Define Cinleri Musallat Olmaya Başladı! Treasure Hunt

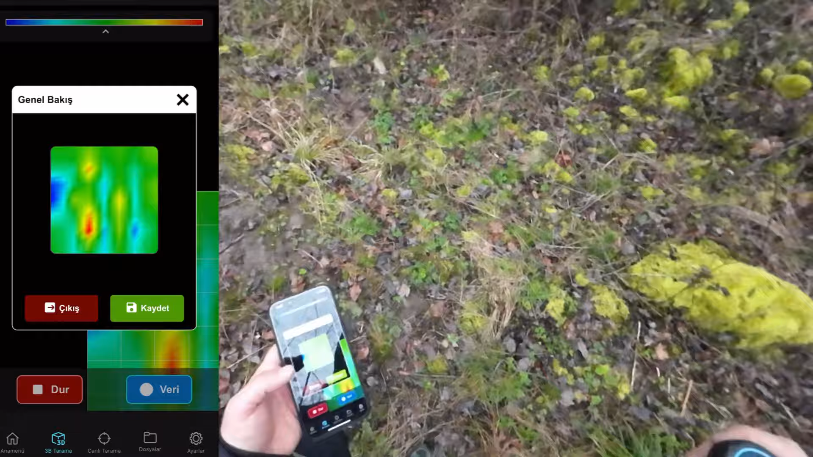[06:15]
Görüntüyü aldık. Saracağımız yerleri ben şimdi size göstereceğim ekranda.
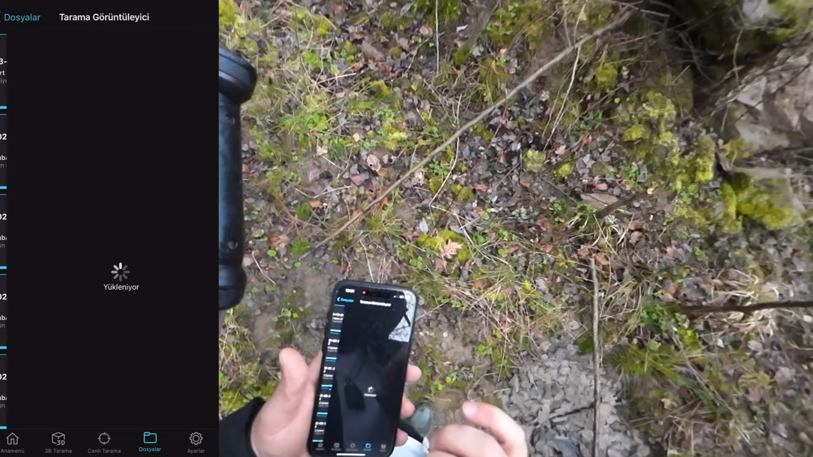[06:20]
Bakın arkadaşlar. Şura.
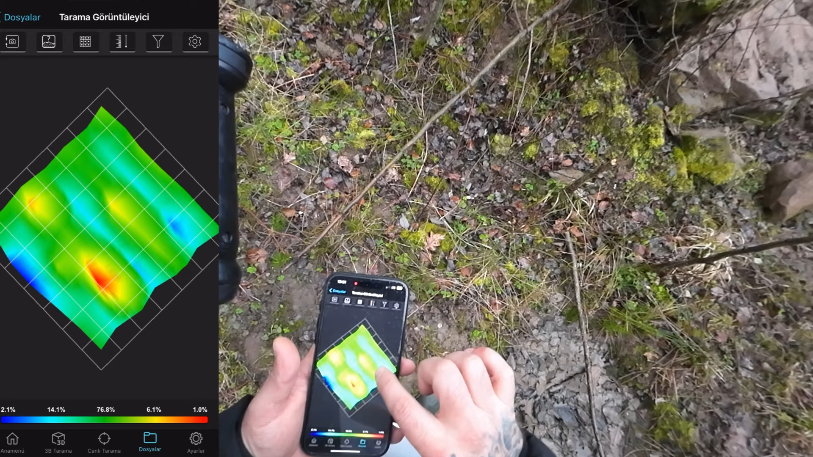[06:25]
Şu şöyle düz çevireyim de. Buraya biraz kaldırayım. Şöyle tam düzlediğim zaman. Evet. Şimdi bak.
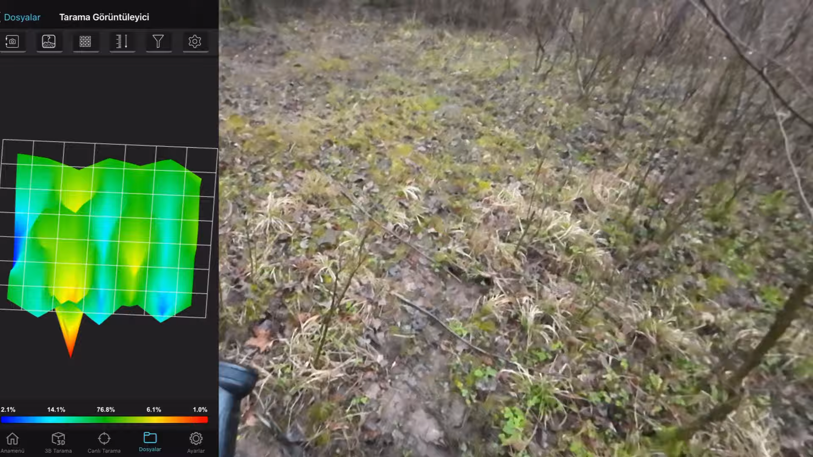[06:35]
Nerede malzeme var, var ne kadar derinde. Şimdi onu söyleyeyim ben size. Şimdi şuraya güzel bir bakın.
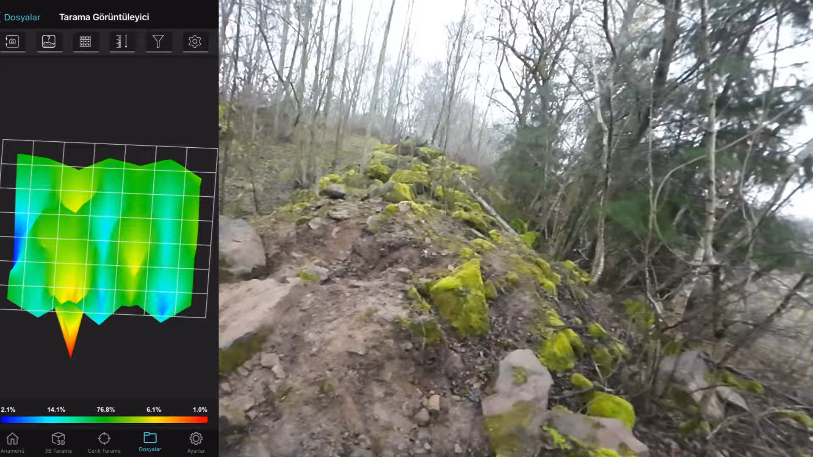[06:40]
Bak şimdi şura var ya. Bana tam önümde metresel vurduğum zaman arkadaşlar tam buranın
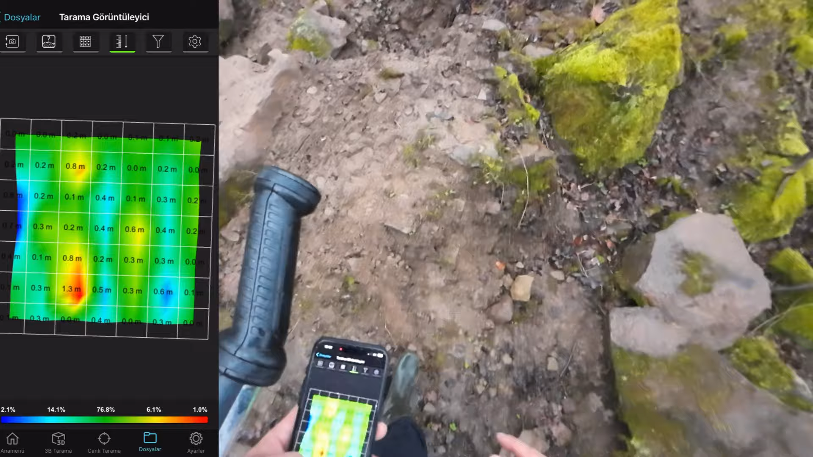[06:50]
altında 1,5-2 metrede tam şurada. Şurayı hemen işaretleyeceğim.